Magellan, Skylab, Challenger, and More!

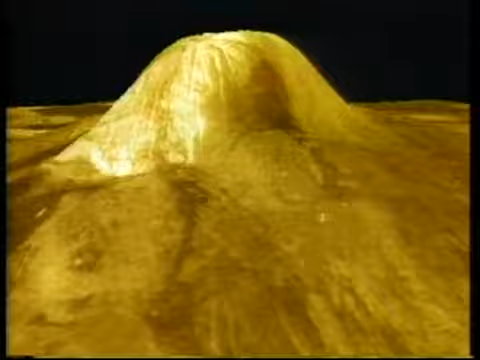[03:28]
This information is used to make images of the Venusian terrain to determine the heights of surface features and to measure the microwave energy that is naturally emitted from the planet.